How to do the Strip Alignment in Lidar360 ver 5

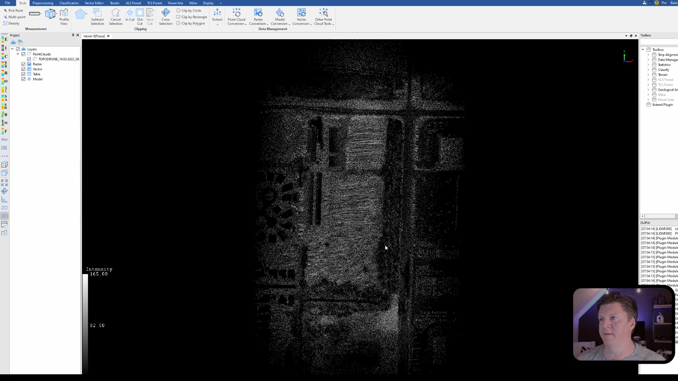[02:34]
Now I tell you LiDAR 360 very very powerful program there's a lot you can do with it very good for taking the raw point cloud data and extracting all the files you need to give to your clients. So the first thing we're going to do is we come up we click on processing and I'm going to click on boresight and I have to open the trajectory file and
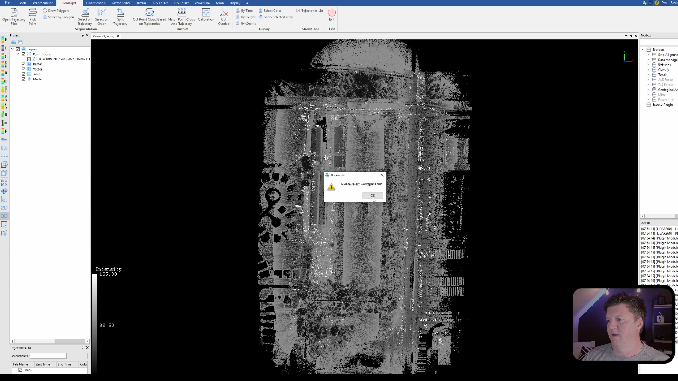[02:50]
again this was well you do have to click ok select the folder and what I do is I go ahead and click a new folder and I call it workspace and that is so that it will put all the files created in a subfolder. So I'm going to click that and now it wants me to open up the track file and so that's going to be this most recent one right here.
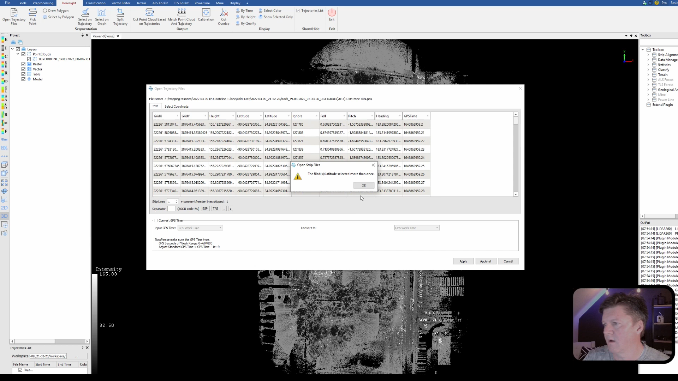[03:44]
We're going to skip because you can't have height twice we're going to ignore that one and then we're going to go to roll pitch heading and then gps time. Then I'm going to re-hide row one because we do not need that and we'll hit apply. Uh-oh and if you make a boo-boo you get in a hurry like I did latitude longitude let's make double sure lat long yes okay so we're going to hit apply. This is the trajectory path that the drone flew. You can you can do your lines one of two ways you can either you can draw a polygon or I can come across and just click click do a polygon let me just show you so I can sit here and turn this this and this and then I can click on select by polygon but you need to
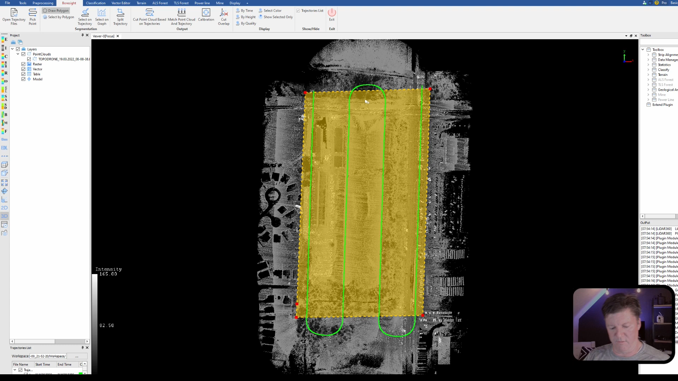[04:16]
cut these ends off or let's do select on trajectory now I can just come in and I can just select and I'll always start a little from the end where it started I'm not just going to pick the very very end point so I'm going to give it to where it has kind of smoothed out okay so here's going to be there's one I'm going to come here come down to right there there's two here and when you're planning your flights it is very important to make sure that your turnarounds
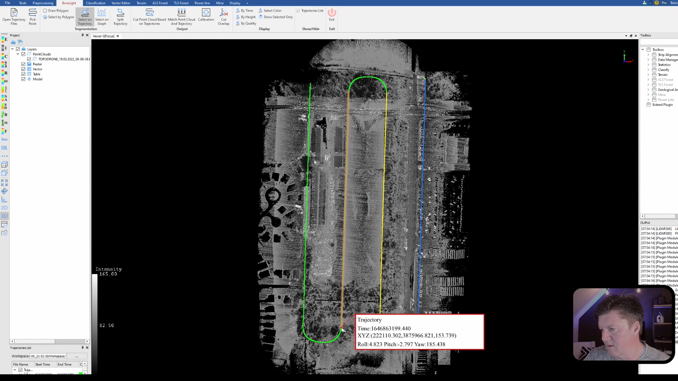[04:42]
extend well beyond the area that you want to cover you want nice straight paths so here's this one and we'll come down to about right there okay now I'm going to do split trajectory now we have the four flight lines the next thing we want to do is we're going to cut the point cloud based on these trajectories so I click on cut point cloud and again what it's doing it's going to match
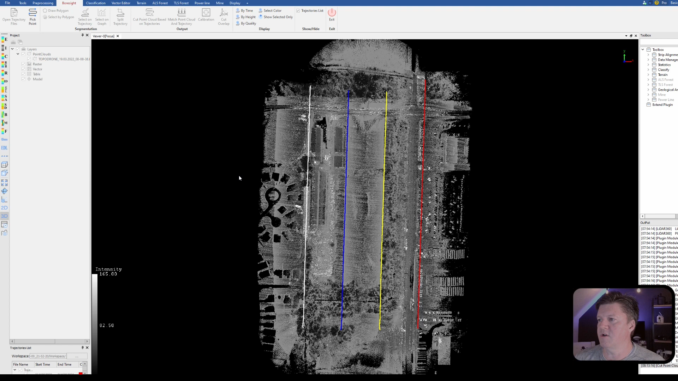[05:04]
up all the points that go with every path and there's going to be overlap and so I'm going to
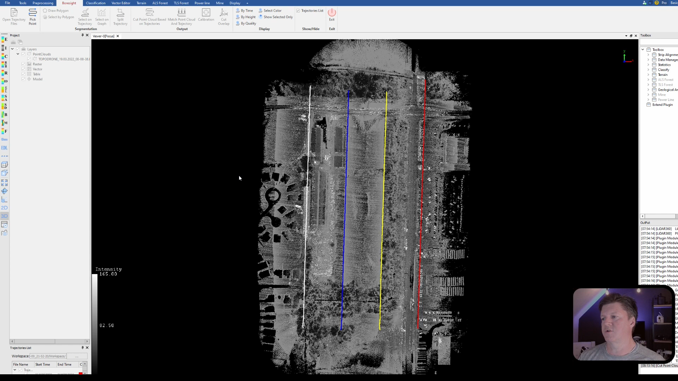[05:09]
show you how we get rid of the overlap so we're going to add data to the project and after you add the data to the project there's really no need to keep this file so I'm going to go ahead and
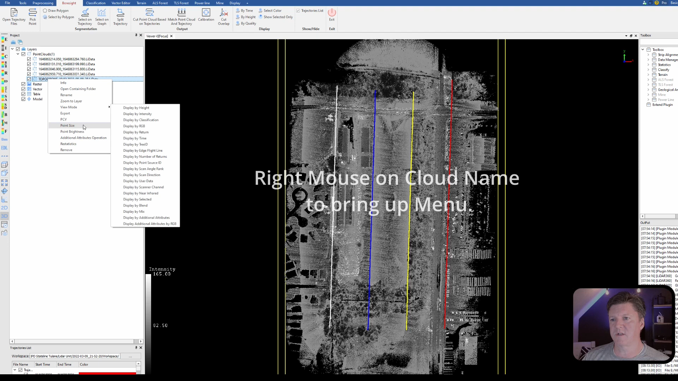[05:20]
select remove and I'm now left with the four individual point clouds and so we're going to say match the point cloud and trajectory so we're going to
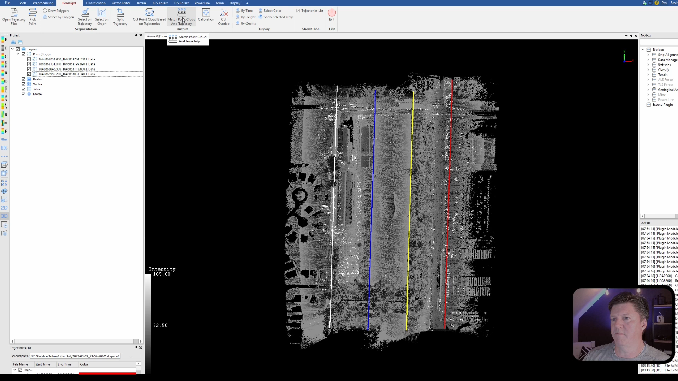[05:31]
match it and this is where it assigns the color matter of fact I'm going to turn on EDL
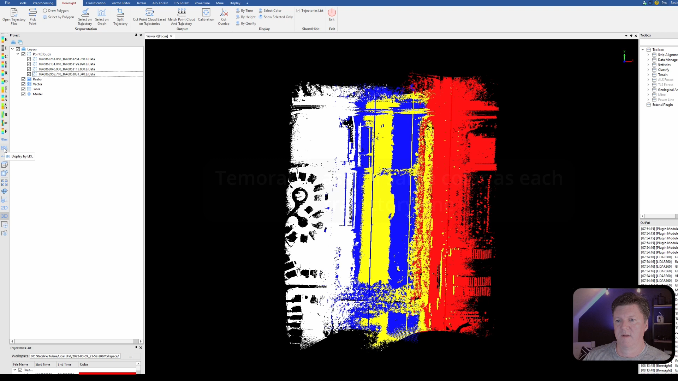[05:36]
the dome lighting so you can kind of see the structures and let me just do something here so I'm going to do this profile tool we'll do it at 0.2
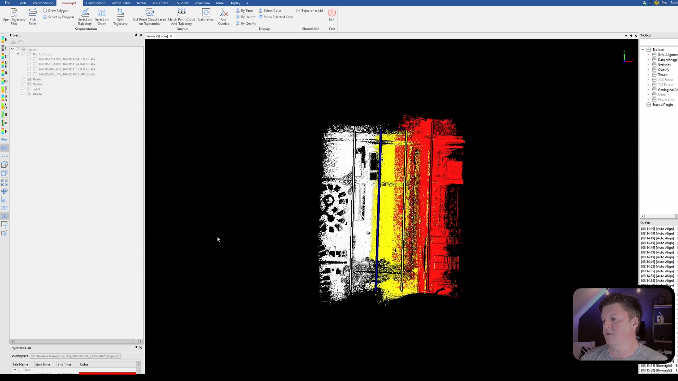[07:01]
I'm going to permanently apply it to the the files themselves so hit apply it'll go through and apply it to each of these four point clouds they're actually individual point clouds and in case you do not know lidar 360 creates lidata files so it it changes it over to kind of a proprietary format that it can work very efficiently in so instead of it working in creating las files it has lidata files which are their proprietary files and then they can work they being the program can work very efficiently within its own format so now that we have done the
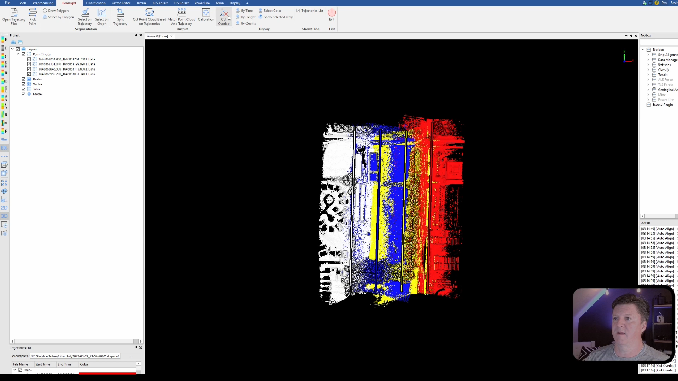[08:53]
your ground points you can leave those if for some reason you want to just to leave them as classified and and keep them part of your point cloud you can do that I do not so I will come in here and first a matter of fact let me just show you go up to classification bring this over and I'm
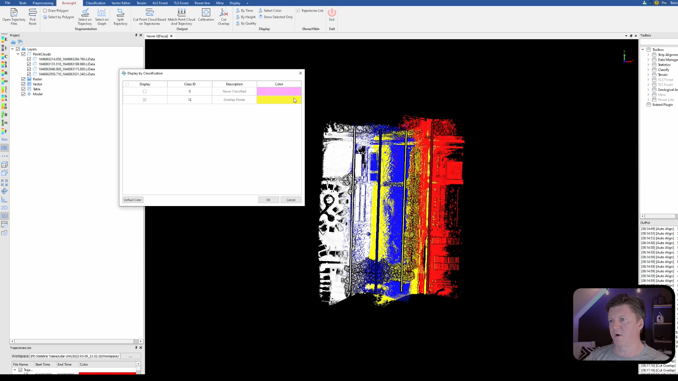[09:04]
turning off not classified and overlap and you'll see I had a lot of overlap and so there was a ditch right here very deep pretty deep ditch and I wanted to I needed my flight lines to be on both sides that ditch so I could cover it well so that was a big part of the development here so anyway I did my flight lines so that they flew basically on both sides of the ditch and had more overlap than was needed but that's what we did all right so
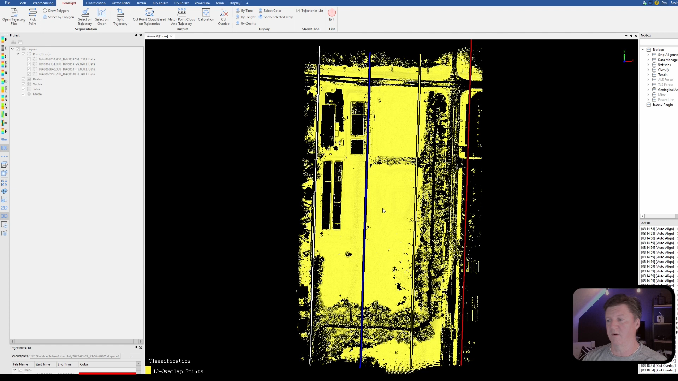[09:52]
click on okay it's going to delete these points matter of fact they're going to disappear from the screen because we're in the classification view and I only have overlap turned on well we're now in the process of deleting the overlap points so they will no longer be visible in the new data set so I'm going to get rid of these
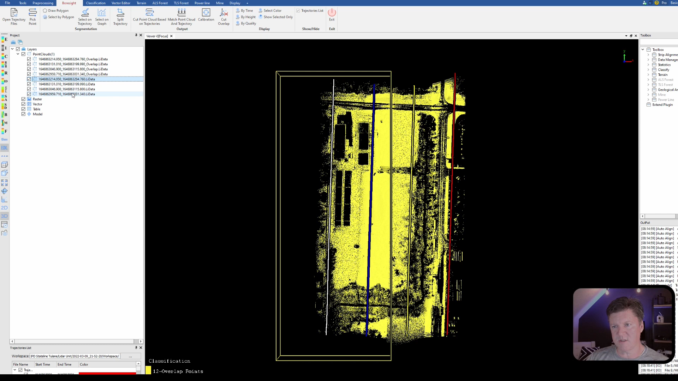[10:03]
old ones each time I add new stuff I generally will go back and remove
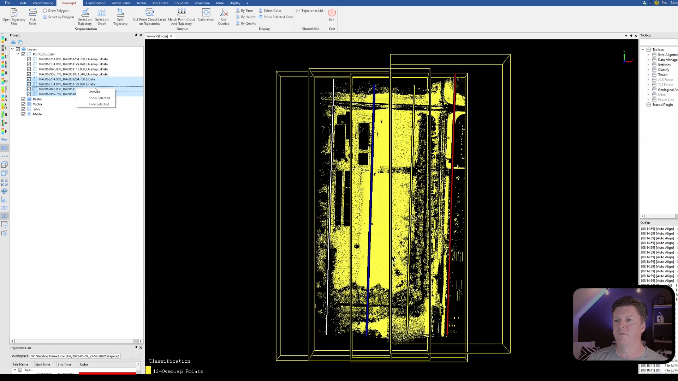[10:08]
the old ones okay so again we don't see it but I can come back in to
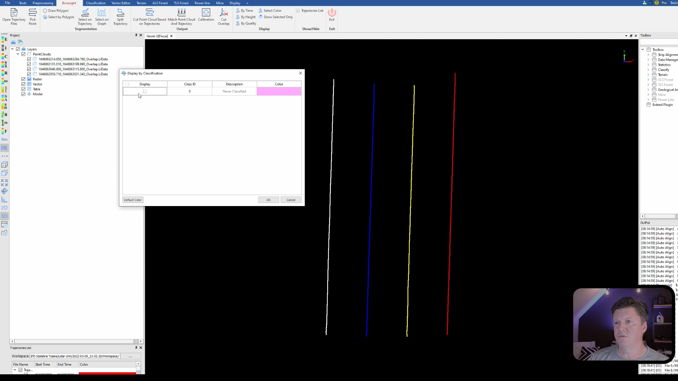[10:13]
turn not classified on and there is my entire point cloud for all practical purposes we we're done with strip alignment I can come back and go to tools and I can merge the files all into one and then we can begin working within
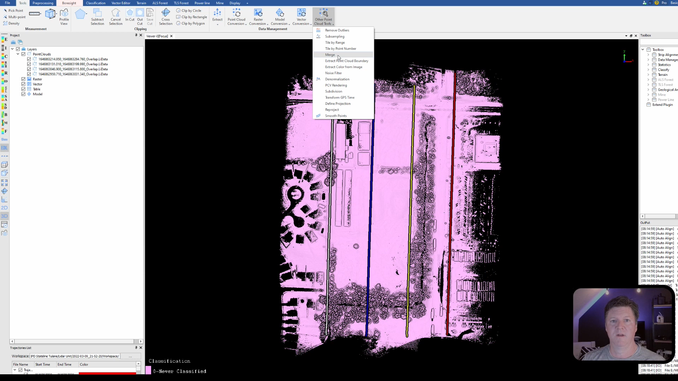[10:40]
the if you have the terrain module working with cleaning up the point cloud classifying but that'll be for another video this right here this point cloud is now finished with the strip alignment everything looks good and we're done so if this video was helpful give me a thumbs up if you need LiDAR